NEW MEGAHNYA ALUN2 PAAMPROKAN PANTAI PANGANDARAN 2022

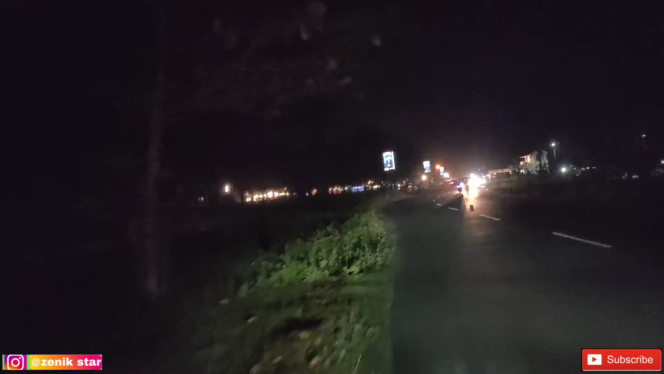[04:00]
Oke, dan ini adalah Jalan Cikemulan guys ya, cukup ramai sekali ya dan indah banget. Bila teman-teman bermain di malam hari ke daerah Cikemulan Pantai Pangandaran ini ya. Dan masih banyak wisata dan fasilitas-fasilitas pantai yang terbaru ya, nanti saya infokan lagi.